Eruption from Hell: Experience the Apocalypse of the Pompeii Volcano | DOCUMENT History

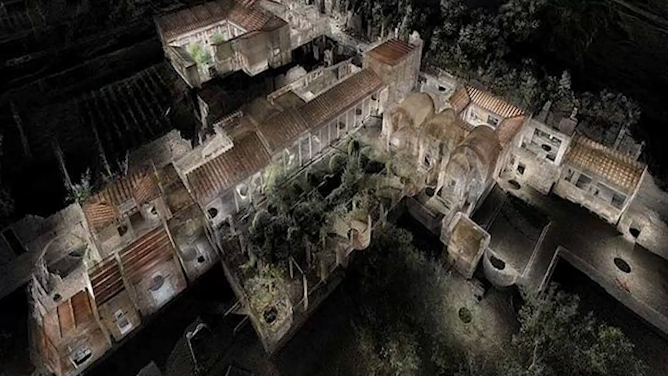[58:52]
To preserve Pompeii forever, archaeologists are laser scanning its surface to create a digital version. In the coming years, the digital replica of Pompeii will be available, which means that the ancient city will finally be saved from the cruelest fate, to disappear again and be forgotten.